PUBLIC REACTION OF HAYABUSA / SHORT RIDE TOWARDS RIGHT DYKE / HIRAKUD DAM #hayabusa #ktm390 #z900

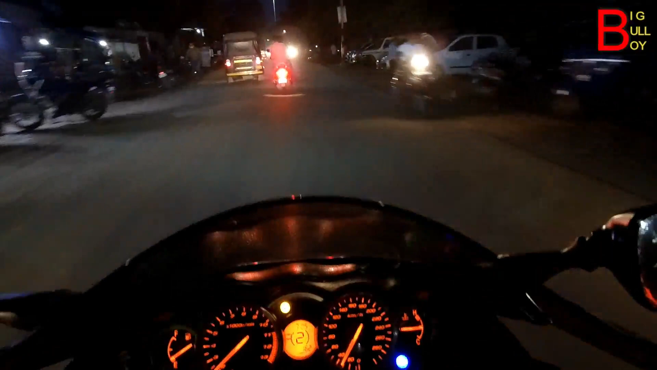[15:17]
तो आपको एक स्क्विड से मिलाता हूं। देखिए आगे जा रहे हैं, ये
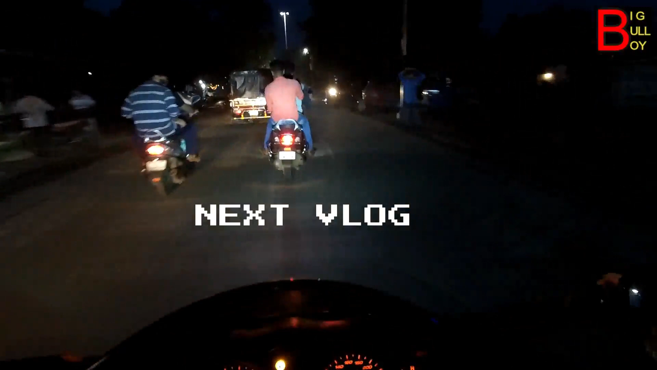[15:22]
सुपर बाइक को देखने से ये लोग ऐसे हो जाते हैं, देखिए हे स्क्विड।